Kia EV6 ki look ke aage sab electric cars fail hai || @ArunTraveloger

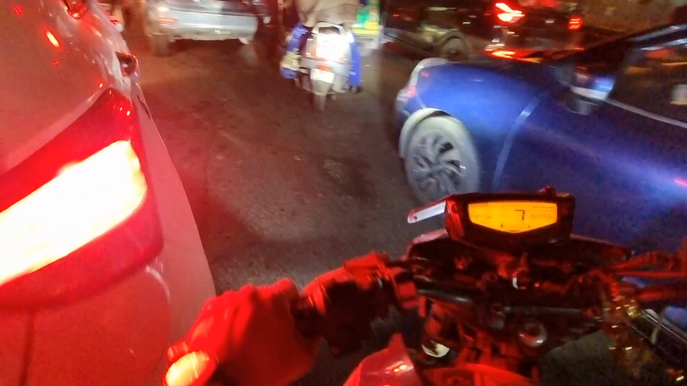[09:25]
इवी में क्या लाइट दे रखते लाइटिंग में नमाल है